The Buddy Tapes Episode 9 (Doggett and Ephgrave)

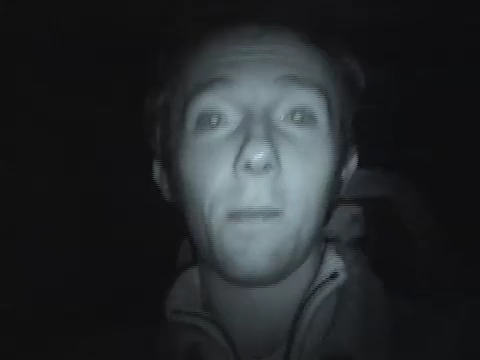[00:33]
It's past five on the 23rd of September. If you're wondering why it looks like Sinister, it's because we're at night shot or something. We're on our way to the Pilfast docks. So this gives us a certain air of a kind of army training video. Anyway, we'll catch you in here. Grym by night.